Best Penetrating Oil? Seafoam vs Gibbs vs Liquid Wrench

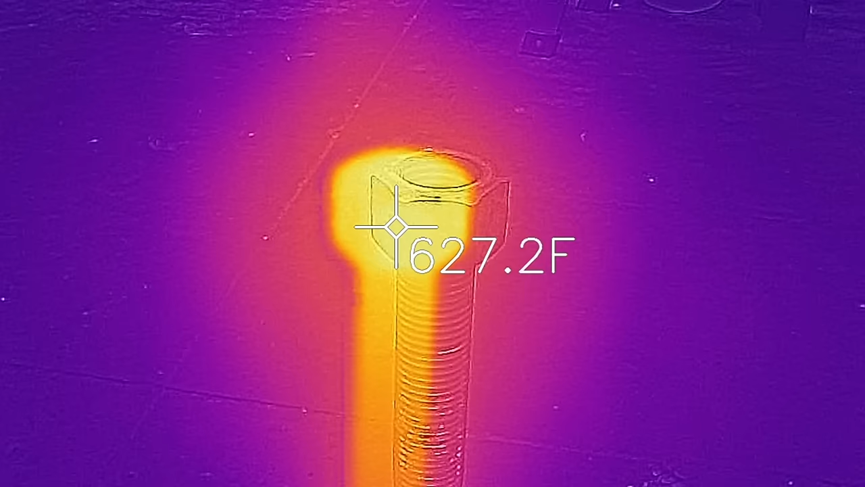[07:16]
On screen: spot 627.2°F
Okay, the nut's at 600 degrees Fahrenheit.
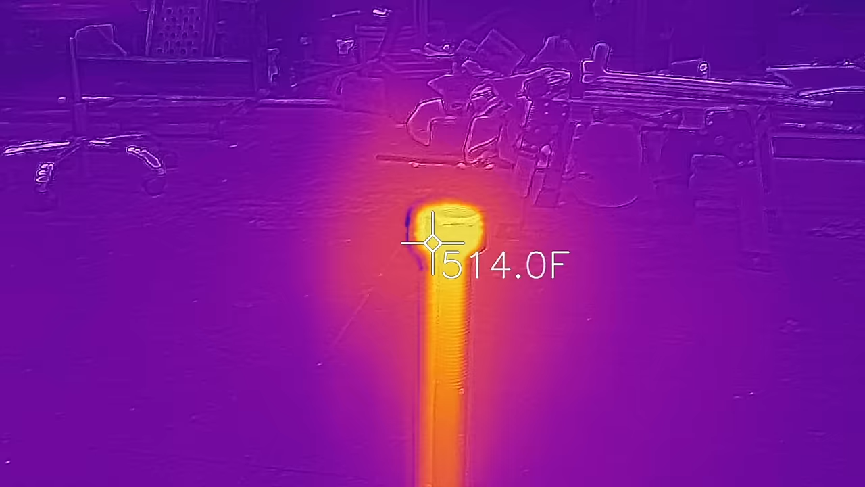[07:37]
On screen: spot 514.0°F
Back down to around 600 degrees Fahrenheit, so we're going to try this again with Seafoam.
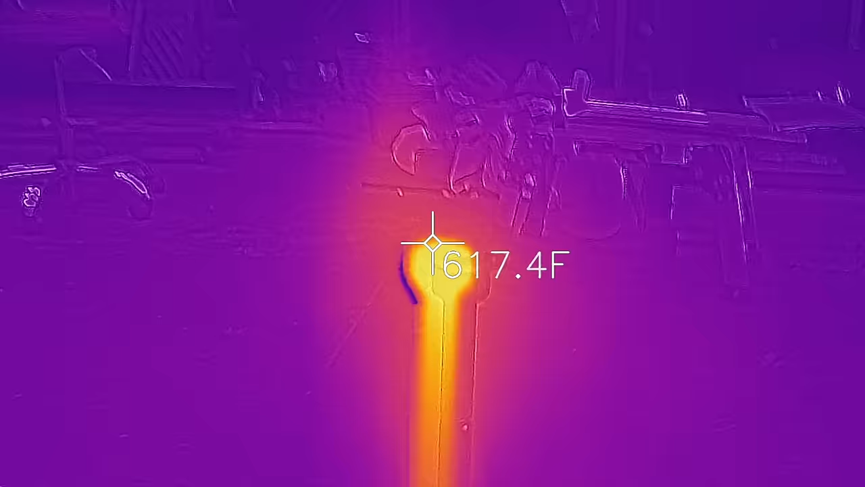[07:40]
On screen: spot 617.4°F
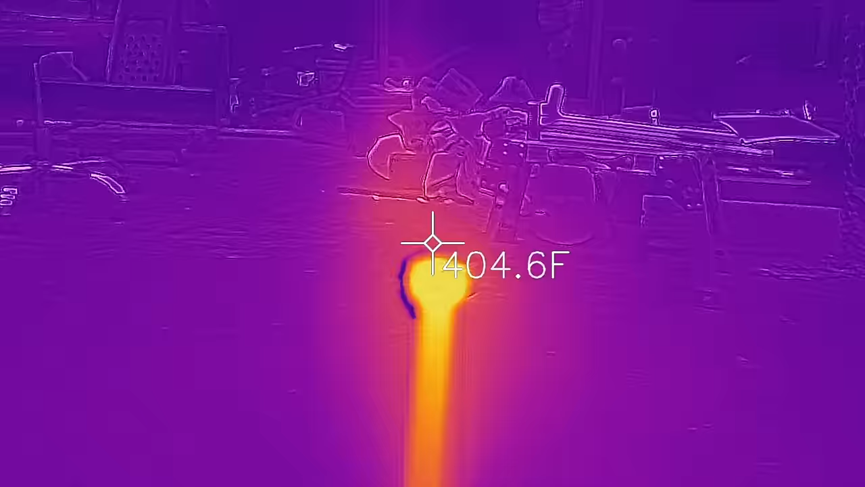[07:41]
On screen: spot 404.6°F
Okay, the Seafoam doesn't stay lit like the liquid wrench does,
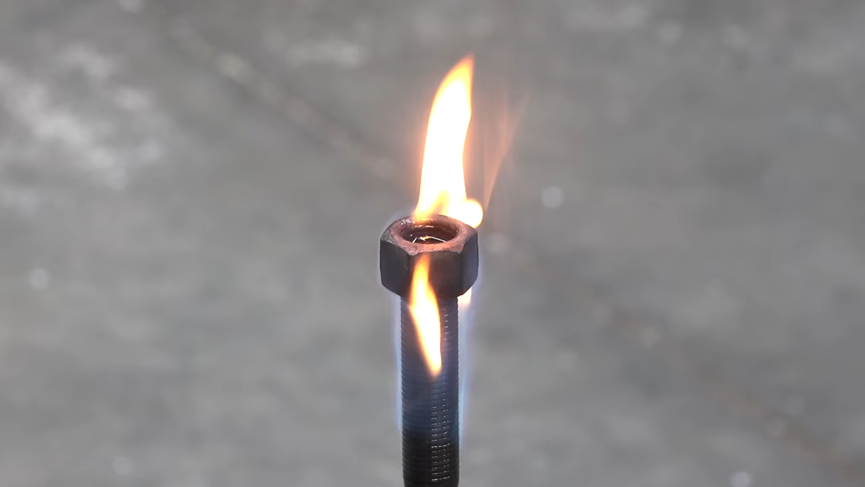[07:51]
so Seafoam seems to be a little bit better with tolerating the heat.
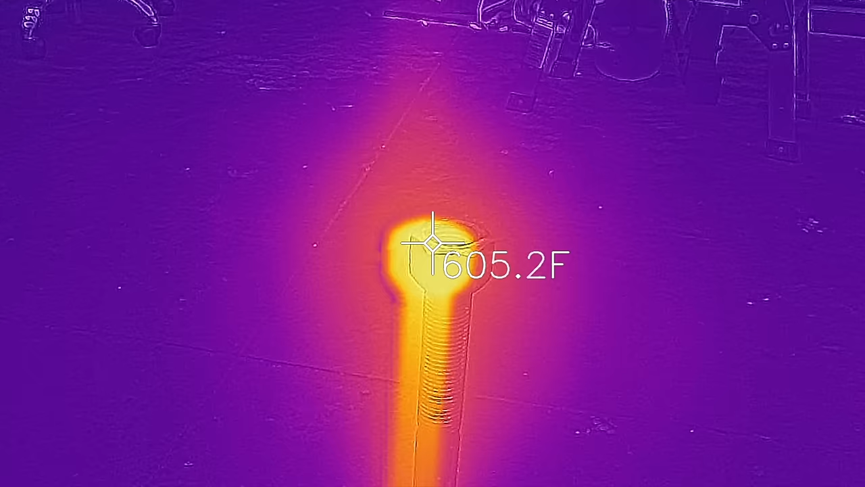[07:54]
On screen: spot 605.2°F
Okay, the nut's down to around 600 degrees again, so we're going to go ahead and use the Gibbs.